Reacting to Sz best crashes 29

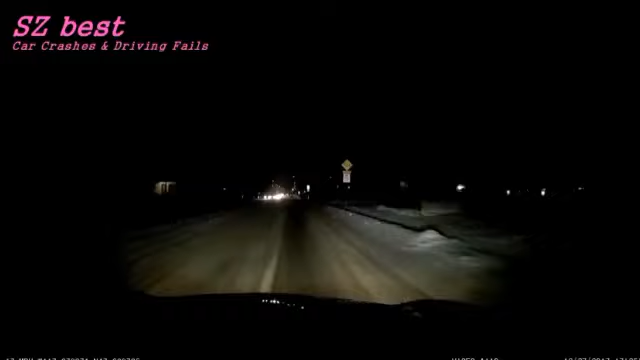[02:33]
It's slowing down. Uh-oh. Wake up, dude! Probably texting or something. What are they doing? They're swerving all over the place. Oh no!
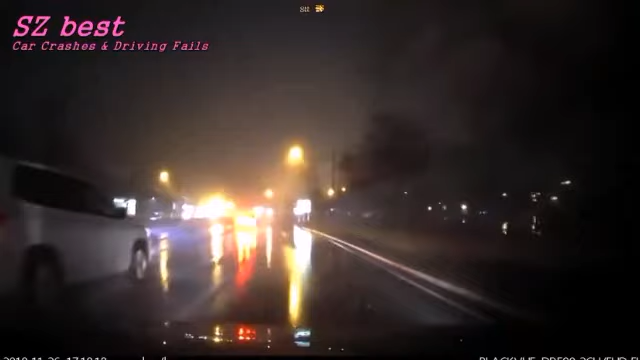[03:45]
Oh no, that's a Camaro! Mother. It's Mother Trucker, my dude. Jesus Christ! Yikes. What the? Uh-oh.